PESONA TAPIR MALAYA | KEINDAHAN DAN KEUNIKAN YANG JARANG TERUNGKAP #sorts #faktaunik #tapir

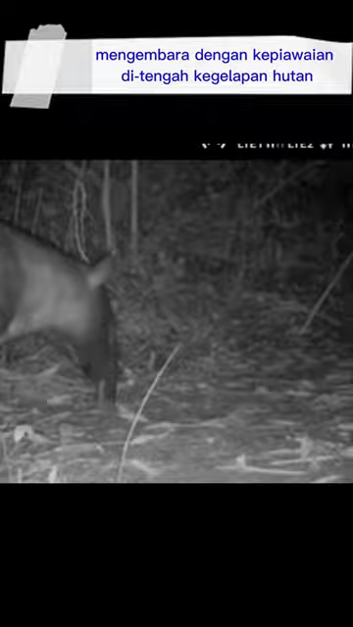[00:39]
Dengan indera penciuman yang tajam, mereka menjelajahi lingkungan malam yang penuh dengan aroma dan suara alam.